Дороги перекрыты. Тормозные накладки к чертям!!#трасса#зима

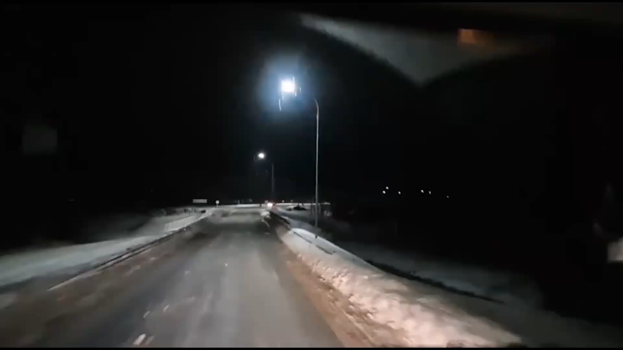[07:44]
Абдулина В Бавлах выгружаю Завтра в Абдулина И сразу назад Сразу назад на погрузку
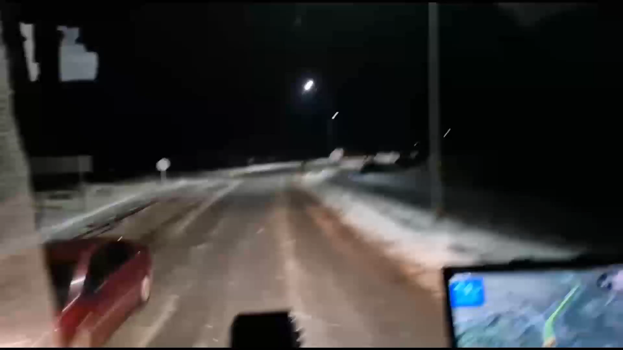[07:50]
Ага И получается О, мужчина Надо на встречу движения идти Вот он идет Вот его,
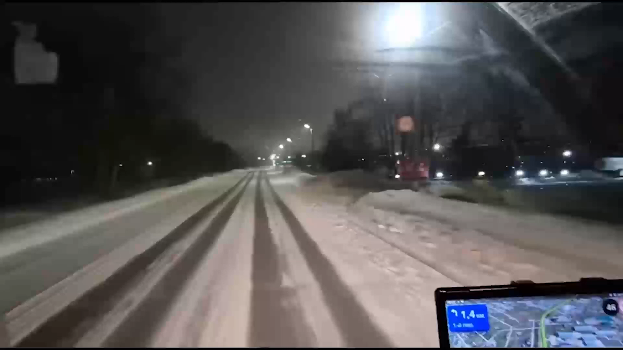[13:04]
ничего такого переметов уж нету страшных как вы видели сейчас что на трассе происходит по рации говорили все все перекрыто все трассы перекрыли поэтому раньше 8 утра даже выезжать не стоит продолжаем